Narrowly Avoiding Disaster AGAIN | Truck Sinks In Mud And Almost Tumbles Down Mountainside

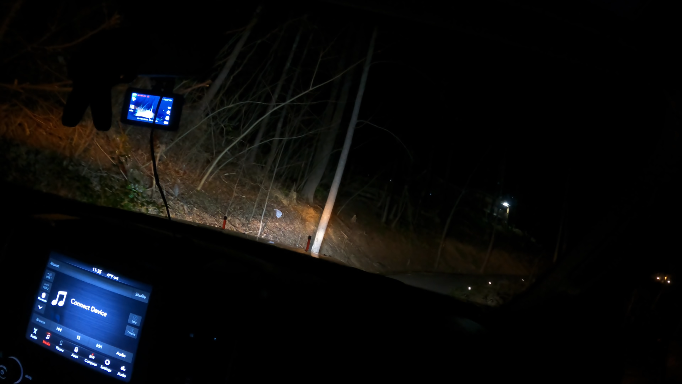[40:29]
I'd probably need a drink if I did that too. I almost need a drink after pulling it out. It was pretty intense. So guys, those trucks are heavy. That's a big old Cummins. And on that sort of a slope and that heavy of a truck, and it was soft. And as you can see, we're backing out over here. So this is where that truck would have ended up.